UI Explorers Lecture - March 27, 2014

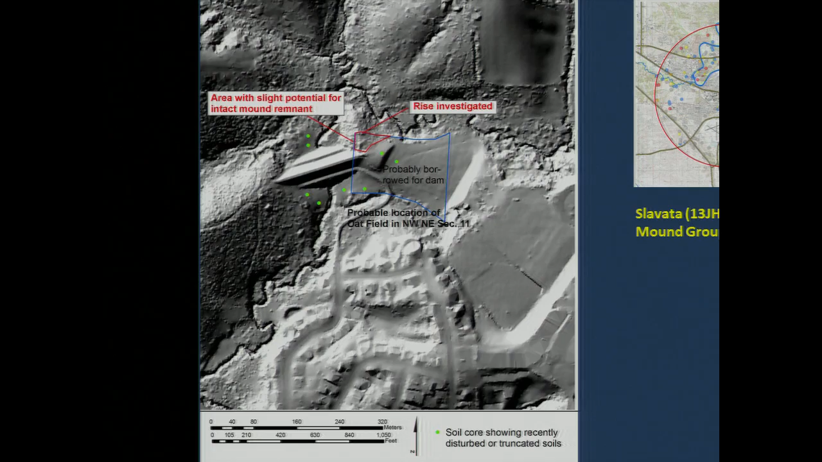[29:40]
This is the Hickory Hill Park, huge dam in the center of the park, and all this area was borrowed about 1980 to create the dam. There was a little lumpy bump on the ridge to the northeast of the dam, which tested in 2011, and it's just an erosional remnant. It's not a prehistoric cultural mound.